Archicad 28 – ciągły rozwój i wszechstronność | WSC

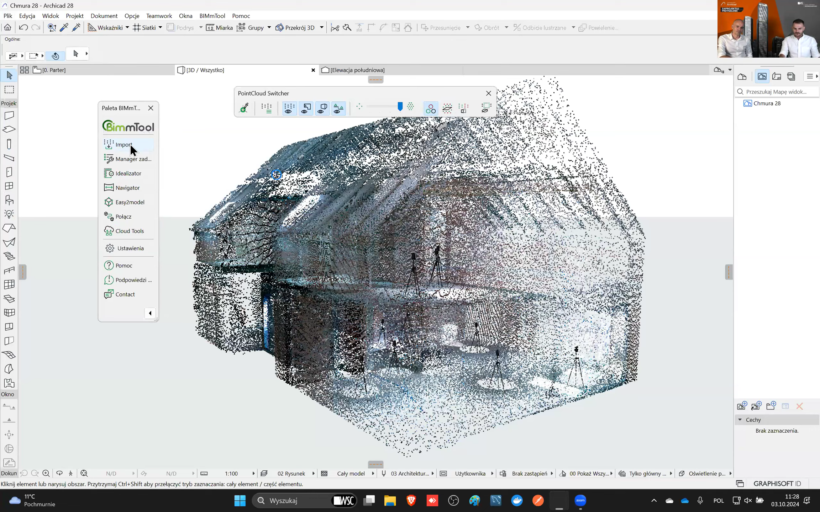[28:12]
plik współdziałanie i importu i chmury punktów. Natomiast teraz za pomocą BIMM Toola możemy po prostu taką chmurkę importować. Klikamy tutaj import. Ja oczywiście w tym pliku już mam tą chmurę zaimportowaną, ale to działa w prosty sposób.
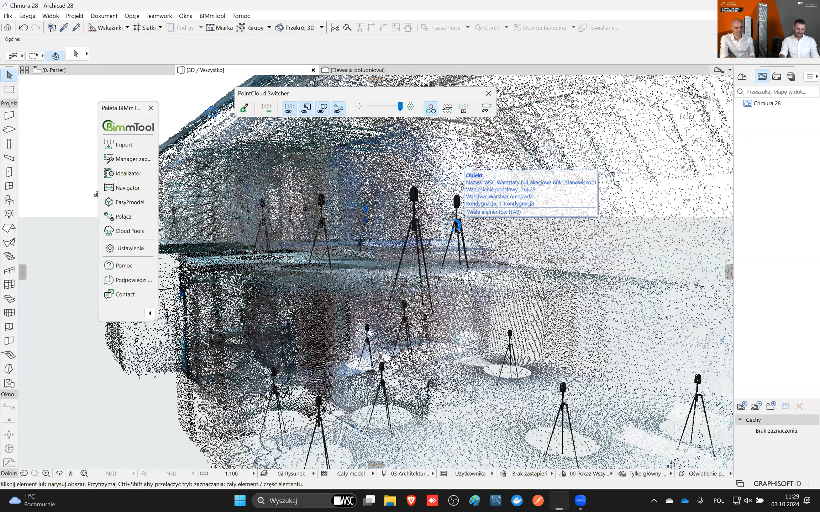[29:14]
Zobaczcie, że też jest tutaj fajna funkcja, która nam pokazuje te skanery, czyli wszystkie stanowiska mogą dostać taki skaner. Też oczywiście na rzucie te stanowiska się wyświetlają. Oczywiście tym możemy sterować. Możemy tym sterować czy za pomocą palet.
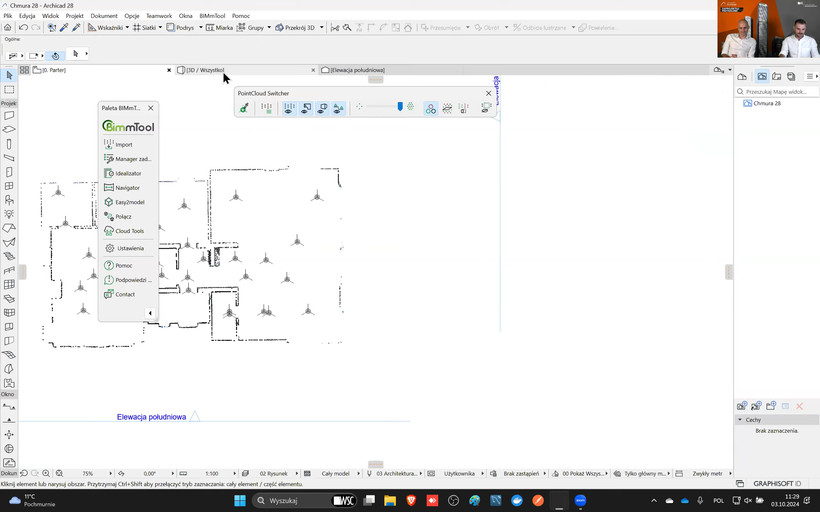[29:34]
Mamy też suwak, który pozwala nam zdefiniować, czy chcemy więcej czy mniej tych punktów.
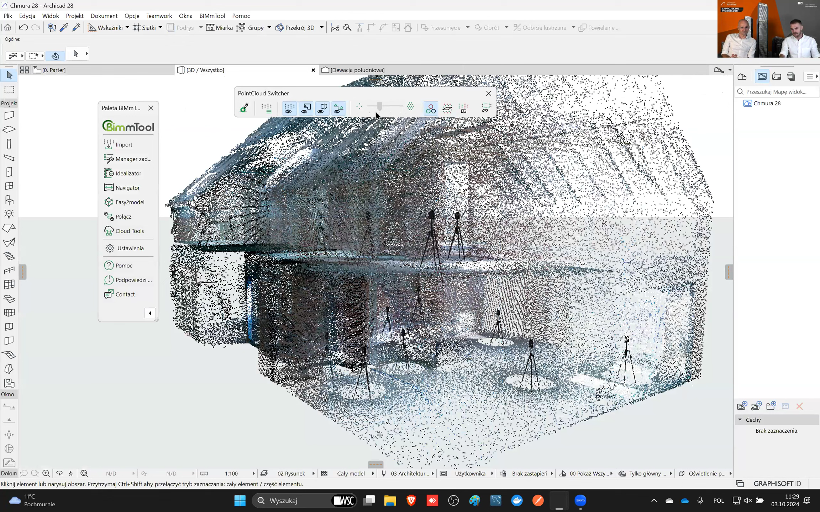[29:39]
Jeśli potrzebujemy ich trochę mniej do jakiejś szybszej pracy, to możemy to tym suwakiem tutaj zoptymalizować. Natomiast w opcjach reprezentacji modelu jest dodatkowa zakładka, czyli opcję BIMM Tool.
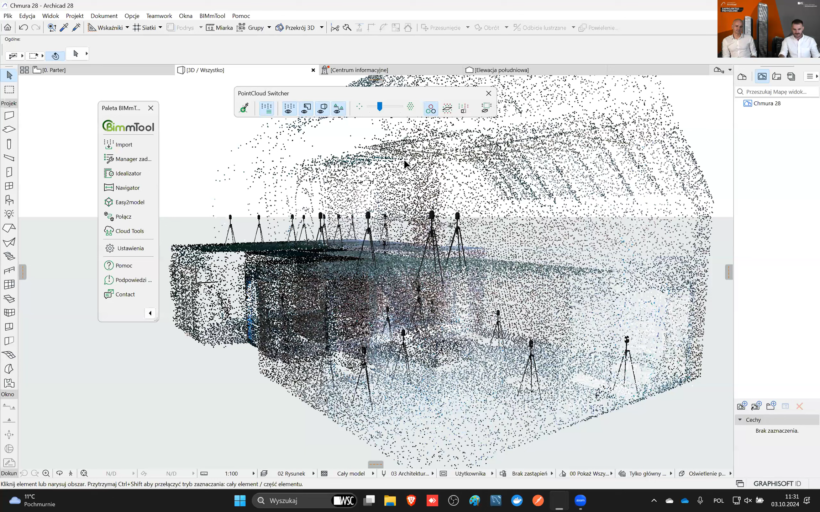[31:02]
to te, które są przypisane do parteru, zostają. Te, które są przypisane do tej kondygnacji parteru, zostają. Te, które były przypisane do kondygnacji wyższych, gdzieś tam znikają. Też oczywiście jest możliwość wybierania pojedynczych stanowisk. Powyłączam tutaj kilka stanowisk tak na szybko. Kliknę OK. I zostają tylko wybrane stanowiska. Te i o wiele więcej funkcji tego narzędzia. Będziemy ćwiczyć na różnych innych spotkaniach. I się tak szybko w pigułce w formie prezentacji,